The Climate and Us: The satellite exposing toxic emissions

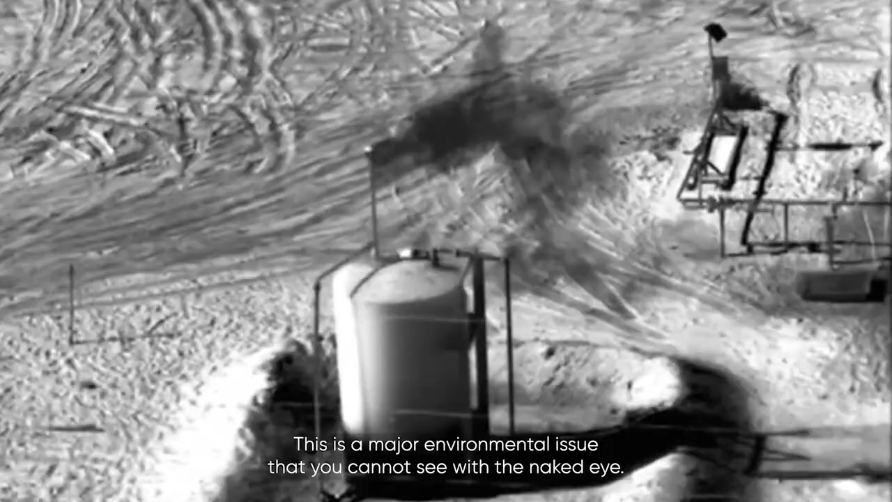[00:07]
This is a major environmental issue that you cannot see with the naked eye.